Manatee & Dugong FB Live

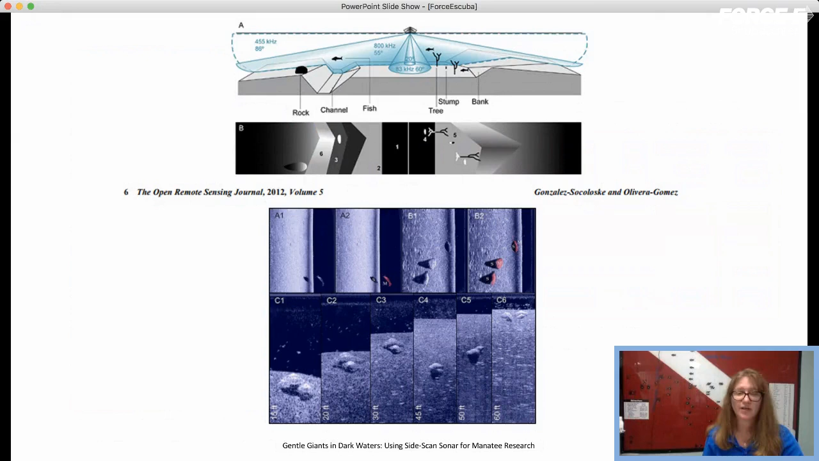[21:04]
And they can use to determine group size, how many animals are there, how they're potentially using their habitat, if they're mom-calf pairs, and just to find other topographic regions of the area to determine, like, is it a seagrass? That is something where a manatee would want to go to. So this is another way. And this is a video from my good friend, Eric Angel Ramos.